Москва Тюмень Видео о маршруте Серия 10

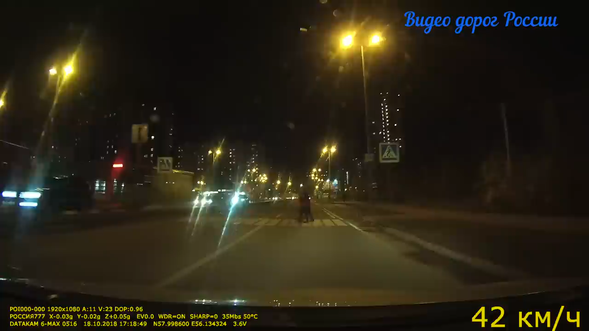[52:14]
Как раз вот на светофоре налево. А. Сам проспект Парковый, да? А, вот, вот у меня здесь, вот здесь, вот здесь, вот здесь. Вот на этой остановке. Ага. Вот конечная моя. А дальше я уже это, на автобус. Примчались. Пойдем, покажи.
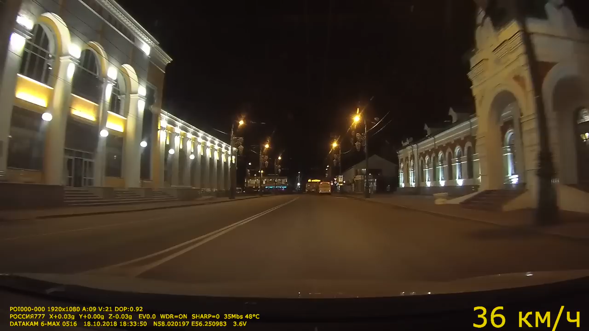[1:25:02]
Где нам встать? Вон здесь парковка. Не знаю, платная или не платная. Слева. Вроде платная. Извините, а вы не подскажете, парковка платная? Нет, бесплатная. Бесплатная, спасибо.
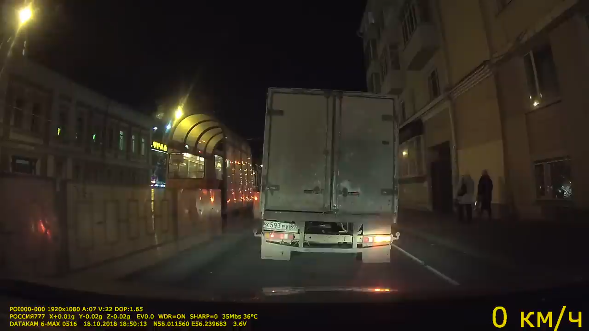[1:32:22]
Так, сейчас повернем направо, и с левой стороны у нас будет ЦУМ. Ну вот его видно, сейчас чуть правее. Это ЦУМ.
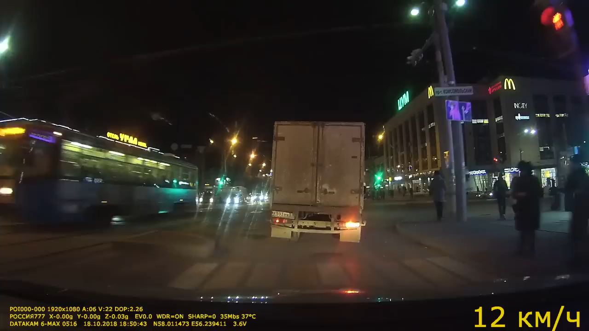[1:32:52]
А че, вот так вот можно, да, ходить на красный? Чуть не сбил человека.